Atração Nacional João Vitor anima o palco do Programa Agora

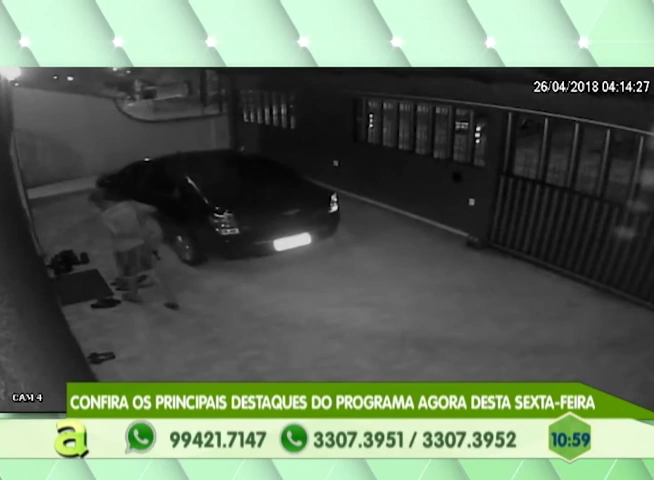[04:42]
Ele invadiu a casa, roubou o televisor, roubou o notebook, roubou um monte de coisa da casa do sargento, chamou um táxi e fez a mudança. Fez a mudança. O sargento só percebeu que havia sido assaltado de manhã quando acordou para ir trabalhar. Olha aí a mudança. Olha, 4 horas da manhã você está acompanhando.
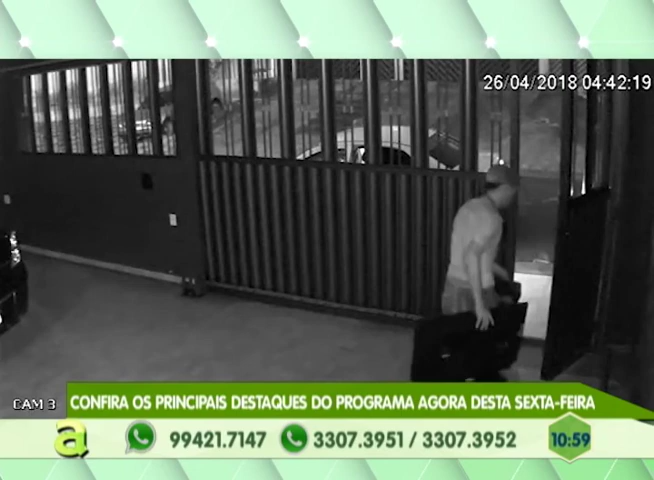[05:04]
Olha só a tranquilidade. E o táxi parado lá fora. Olha só que audácia!
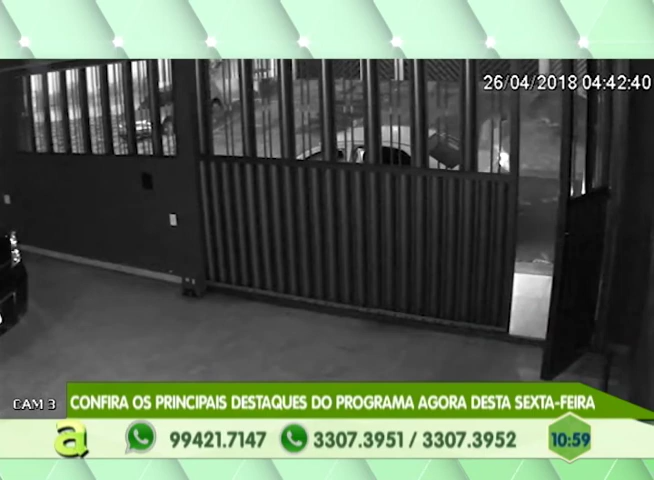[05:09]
Eu não sei se esse homem, eu não sei se esse homem tava com entorpecente na cabeça, não sei. Olha o tamanho do televisor, Ivan. Olha o tamanho do televisor. Ivan, eu só lembro do assalto da tua casa, Ivan, que levaram o televisor também. Deus me livre. Olha só a audácia. E tá ali a placa, vai dar pra identificar quem é o taxista.
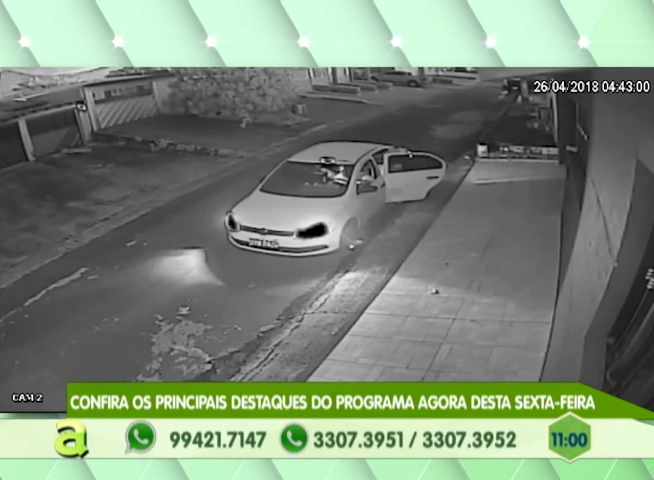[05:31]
Tem uma outra... Além do motorista, tem outra pessoa dentro? Ah, meu irmão, foi combinado. Esse táxi tava comprado. Não, com outra pessoa lá dentro, como é que pode? Vai. Foi? Ah, não, então pera lá, realmente, tava não. É pai de família inocente. Estão me informando aqui na produção que o taxista foi até a delegacia se apresentar e disse não sabia que era ladrão, porque tava tão calmo que eu pensei que era a pessoa mesmo, o dono, fazendo a mudança.